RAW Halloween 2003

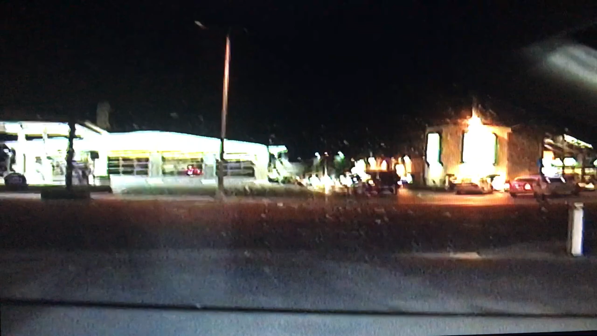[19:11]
You turned it off? I turned off the nightlight, yeah. That's a nice shot. And it's all green and inky.